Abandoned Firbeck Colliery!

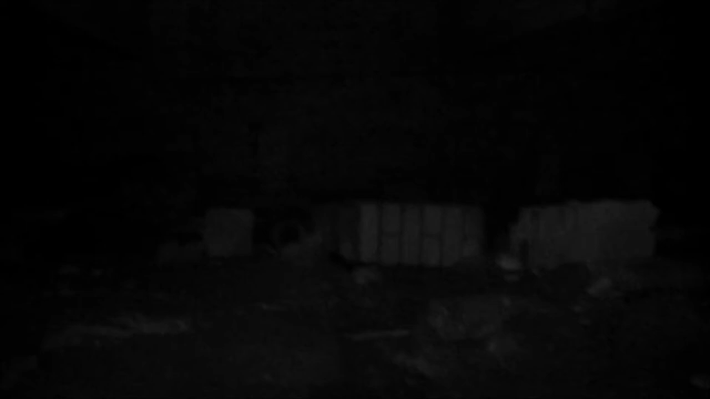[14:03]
That's one bit. Not sure what's above it. And there's another little hatch, which isn't as interesting as the other one, but small room nonetheless.
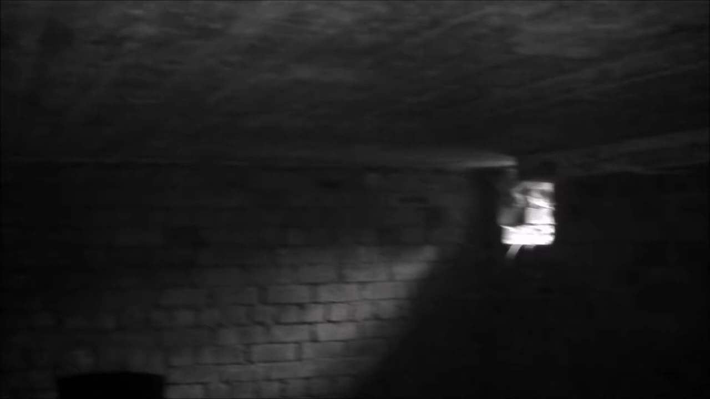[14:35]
another hatch over there. That one goes really far back. I can't even see as far as it goes, and neither can the camera.
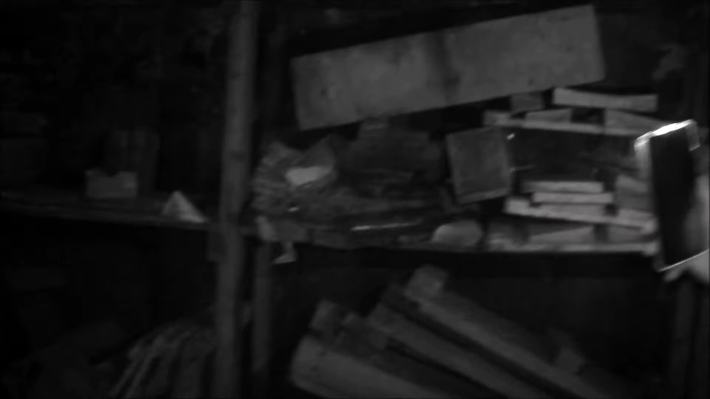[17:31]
Oh, old shop. What's that, Tom?
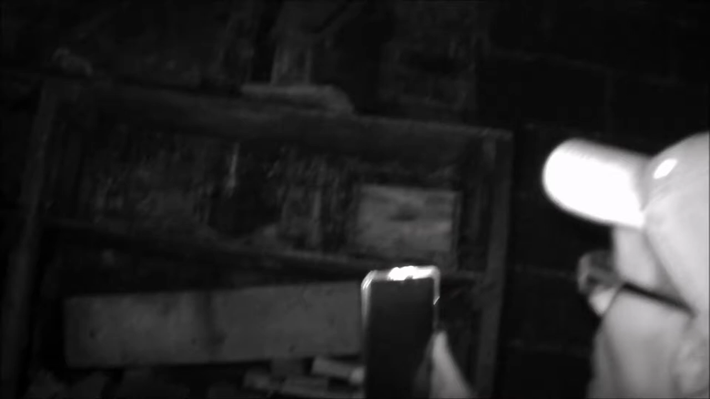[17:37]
Ramps or something? Ramps and ledges for car wheels.
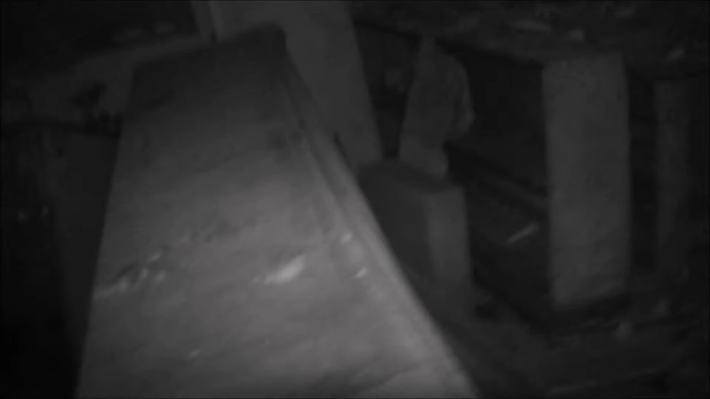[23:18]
Smells like a rotten body. Done it?
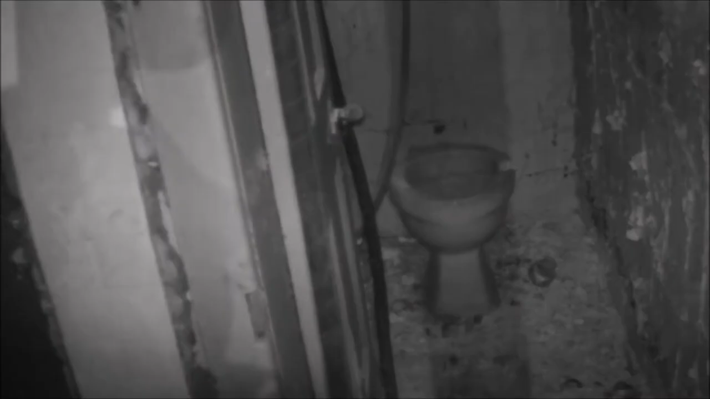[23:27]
Toilet's still going here. Yeah. Yeah, look. Yeah. Everything else is out of there.